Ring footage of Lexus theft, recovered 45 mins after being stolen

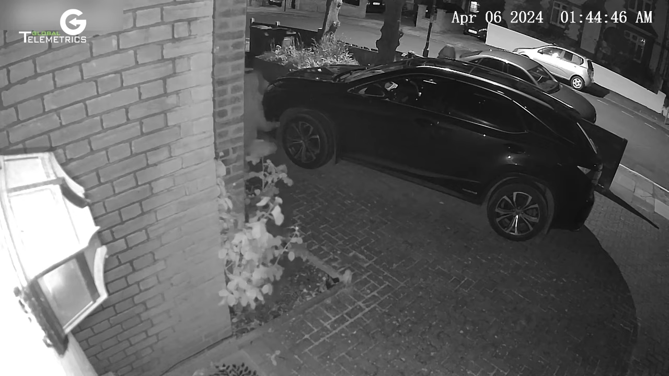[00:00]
The following video sent to us by our customer shows their Lexus being stolen. You can see the thieves breaking the steering wheel so the vehicle can be driven away, steering lock intact. This was later recovered 45 minutes after
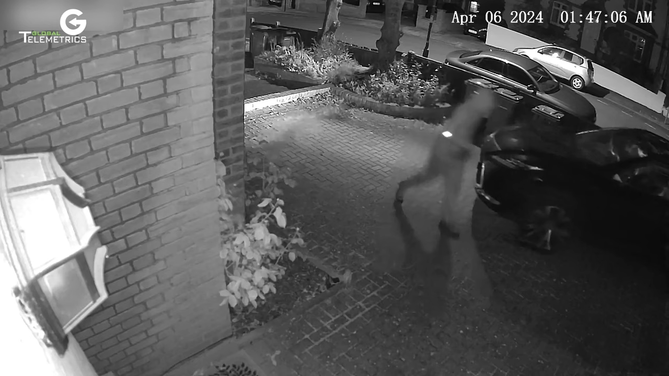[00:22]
being reported by our auto crime repatriations team and the police.